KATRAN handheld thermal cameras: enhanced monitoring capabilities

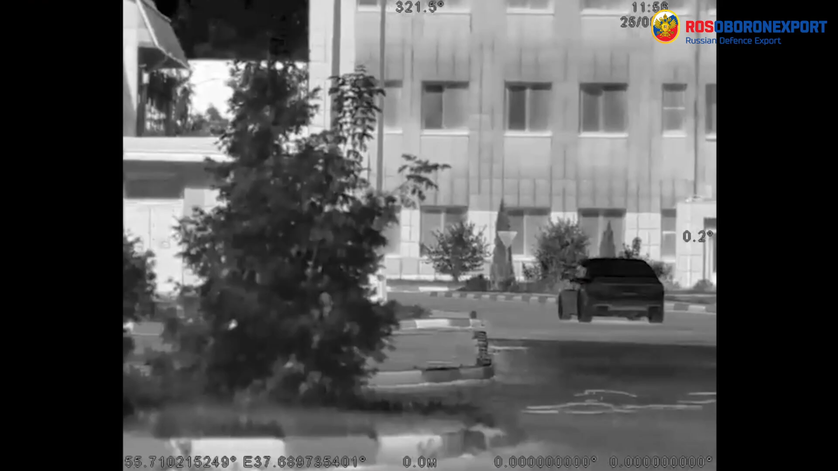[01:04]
Target recognition occurs at a distance of more than 2 km for a car and 800 m for a person.
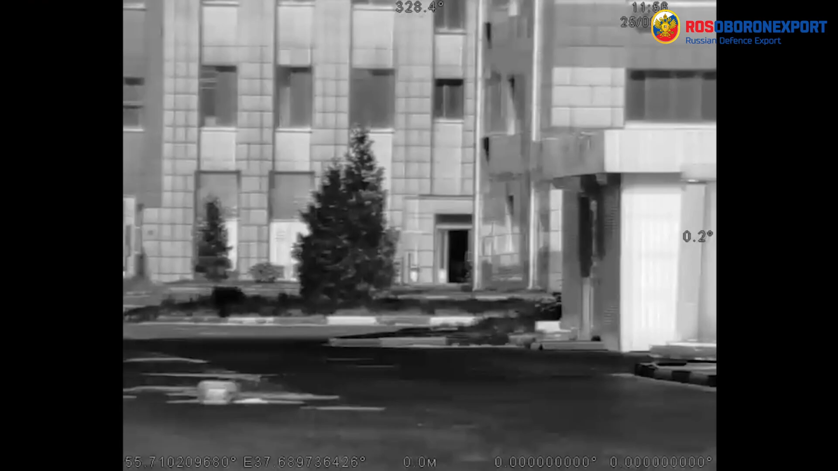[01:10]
Control buttons are located on the top of the case and are comfortable for working with gloves.